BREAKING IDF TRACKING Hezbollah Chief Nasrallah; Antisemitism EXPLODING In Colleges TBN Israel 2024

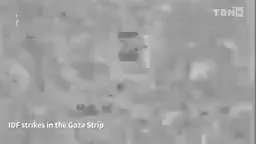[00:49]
In the Gaza Strip, the IDF has dismantled the power structure of Hamas, defeating the organized brigade in heavy fighting.
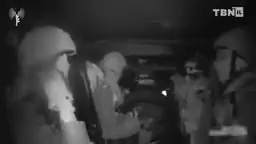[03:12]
raids and confront the terrorist threats.
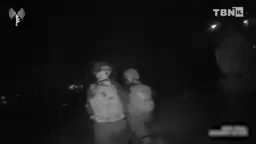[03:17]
To sum up, the threat of large Hamas formations operating in the Gaza Strip has been severely degraded.
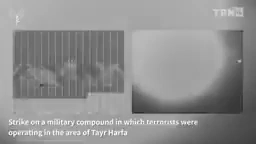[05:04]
destroying Hezbollah weapons stockpiles and training centers, as well as eliminating senior terrorist leaders.